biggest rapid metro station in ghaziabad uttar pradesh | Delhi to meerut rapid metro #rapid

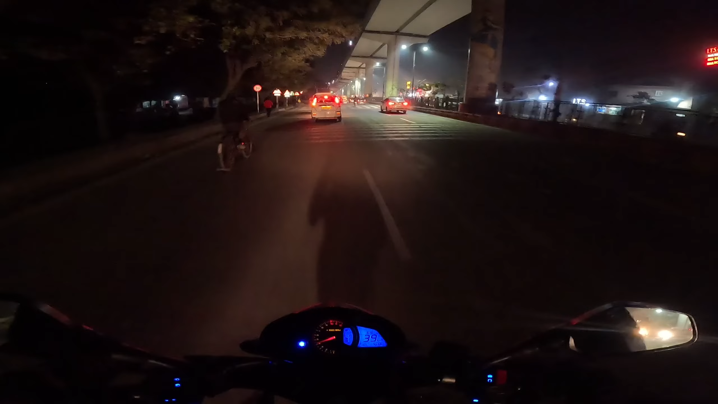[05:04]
धरम दिखाता हूं रोग अगर दिखेगा तो उससाइड रोड के उससाइड करम धरम है गरम धरम है
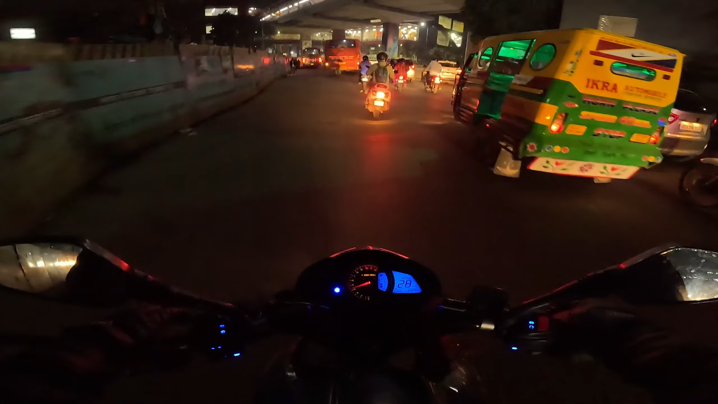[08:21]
यह था वह चिल्दा रहा था पिचान लिया हूँ ने देखो कितनी सुन्दर प्रतिमा बनाई हुई है आप यह देखो मौर का पंक यह नॉर्मल वाली मैटर आगे बई अब देखो जाता है यह जाता सीधर लालकुवे की तरफ गंटा घर लालकुवे जो जा रहा उपर और बसके नीचे से हम घम जाएंगे लेफ्ट साइड जो जाएगा डासने